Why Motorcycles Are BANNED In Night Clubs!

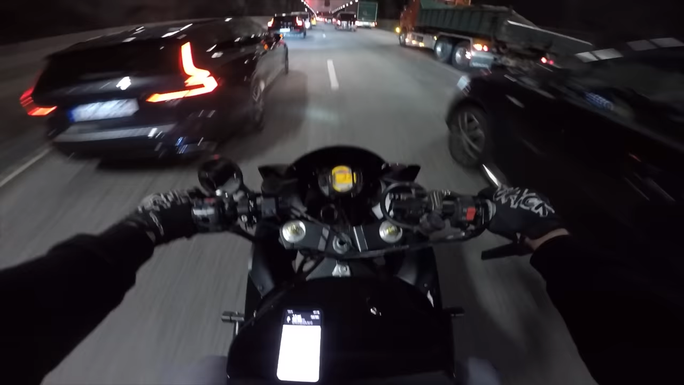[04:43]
Lane splitting is legal here in Sweden or not. So right now I'm going to the downtown Stockholm.